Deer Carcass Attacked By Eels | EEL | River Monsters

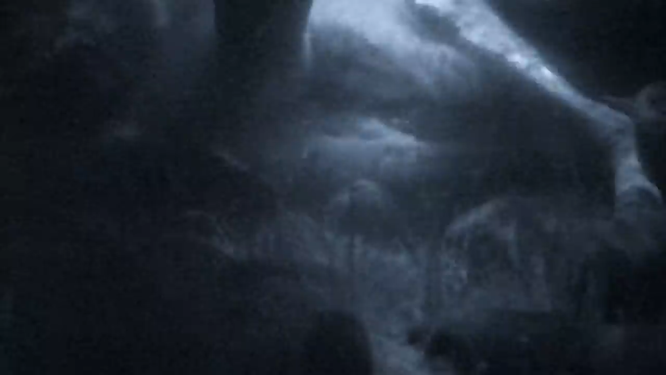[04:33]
Yep, it's latching on. It's actually spinning. It's spinning around.
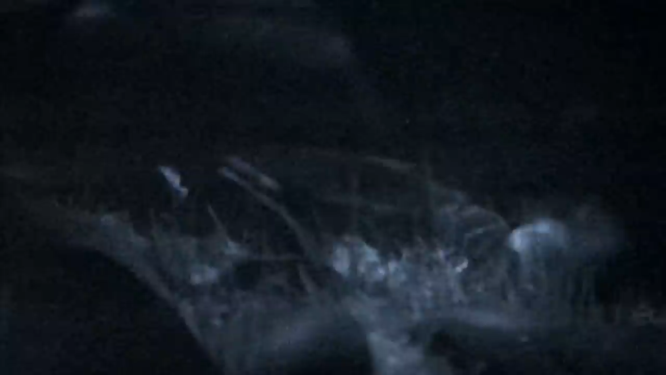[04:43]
These eels are feeding like crocodiles, gripping the victim firmly, then spinning violently to twist off chunks of flesh. the wind-push.